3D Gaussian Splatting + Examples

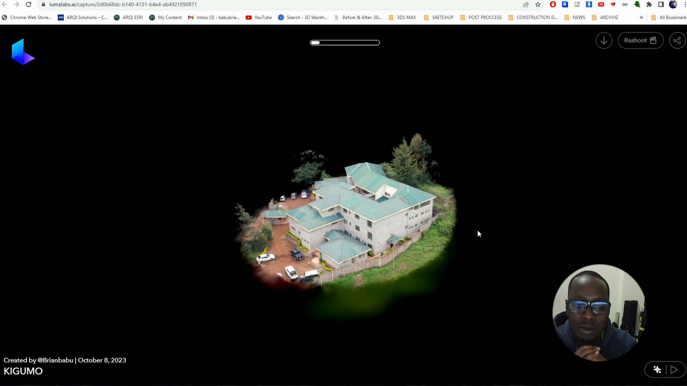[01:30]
And just the opening scene, the opening scene is just...
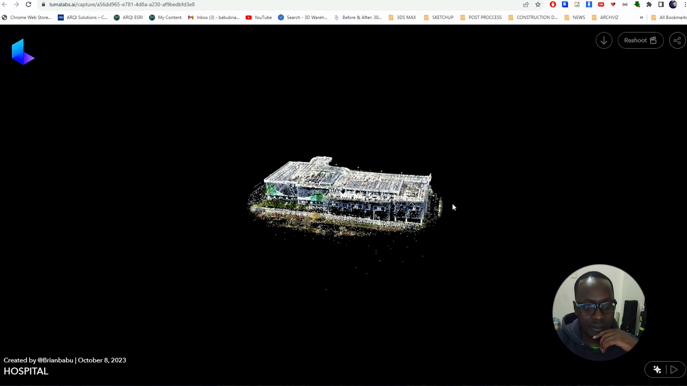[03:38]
Again, one orbit video around the
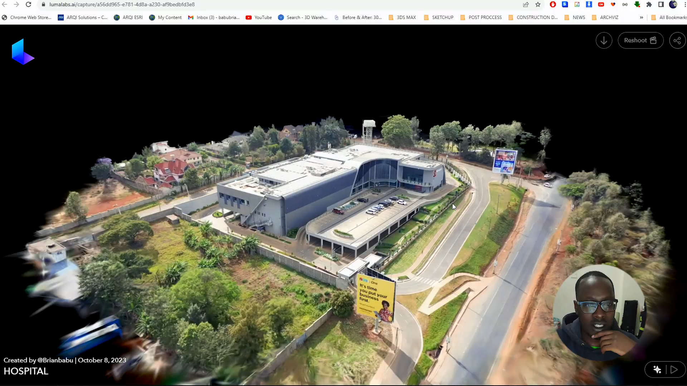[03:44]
site and you are literally able to capture
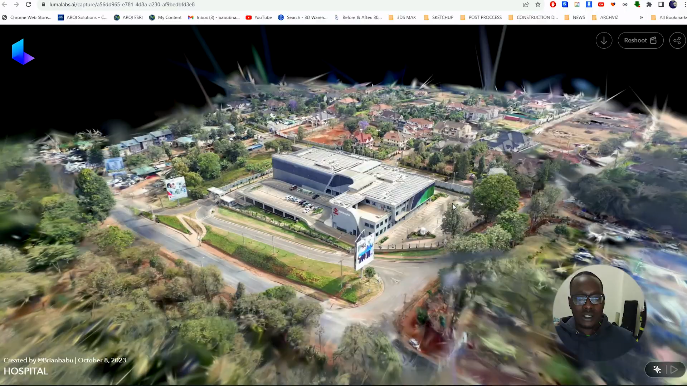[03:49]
the whole scene and reshoot if you'd want to reshoot this thing.
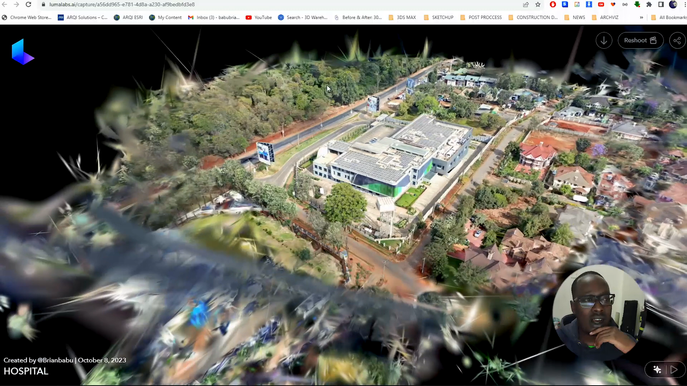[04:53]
are crazy and amazing. I just... Another scene, this is in Nanyuki, a building in Nanyuki.
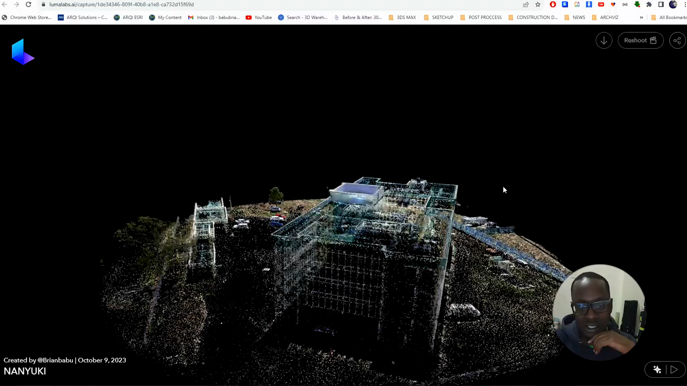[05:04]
So, it literally takes those points that appear first in the scene and does some...
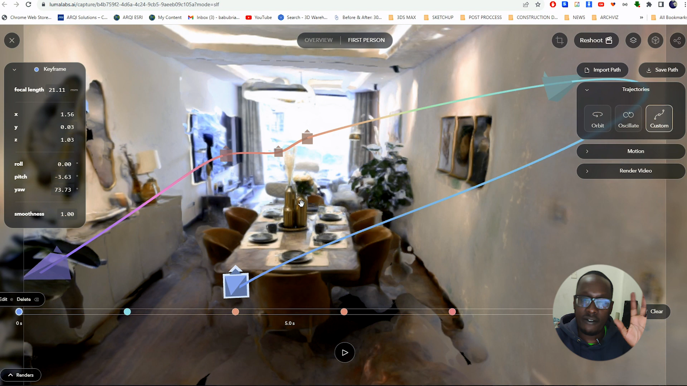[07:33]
This entire scene was captured like... In a... Better, better way... These are some... The things you can actually be able to do. You can be able to reposition the camera in...